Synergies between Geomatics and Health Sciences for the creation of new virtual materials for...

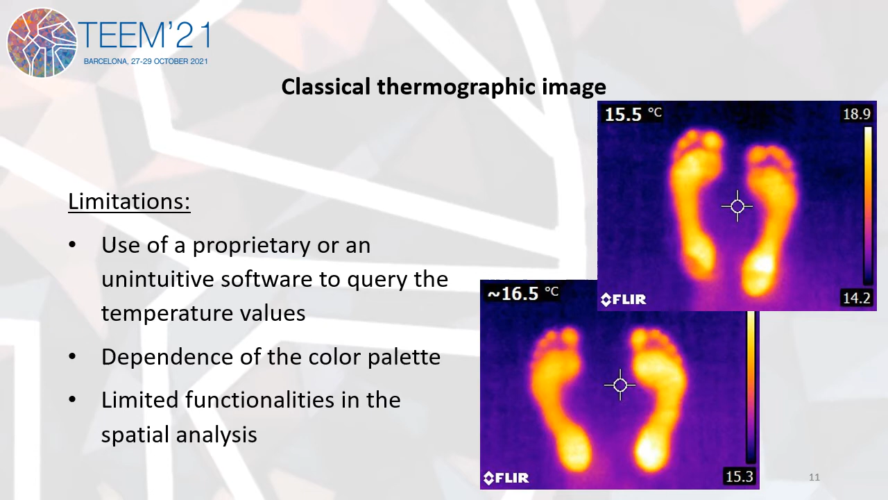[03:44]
But, it has several limitations, as for example, it is very difficult to carry out any kind of quantitative analysis or the restriction of measurements. Following the 3D thermographic data generation methodology, thermographic inmates, as shown in the left, are transformed for 3D visualization, as shown at the right. This conversion was carried out using free software. The proposed visualization of the proposed is Cloud Compare, a geometric software, as it allows several 3D operations for the students, such as measurements, segmentation, cross-section, etc.
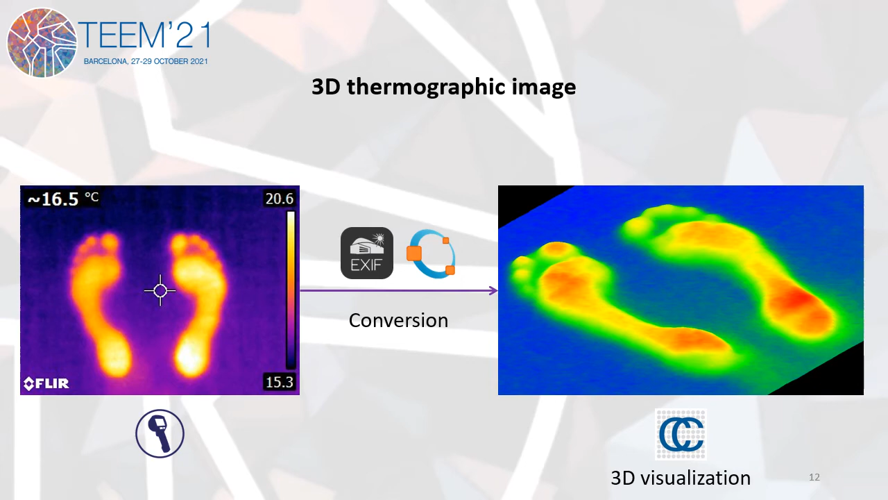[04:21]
On screen: spot 16.5°C
Whereas, it provides the professor tools to improve model visualization, such as meshing, smoothing, or different filters. The 3D thermograms can be applied to the institutional narrowly management system, using a compressed format, to be not only inspected by the student, but also processed for the specific analysis, such as the ground segmentation to isolate each footprint, as is shown at the screen.
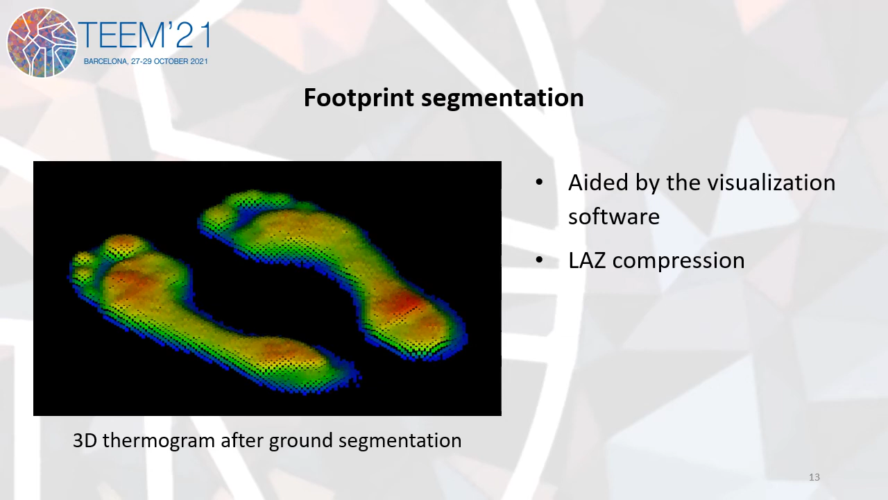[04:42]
Next, I will show different kinds of analysis that can be carried out from the 3D thermograms.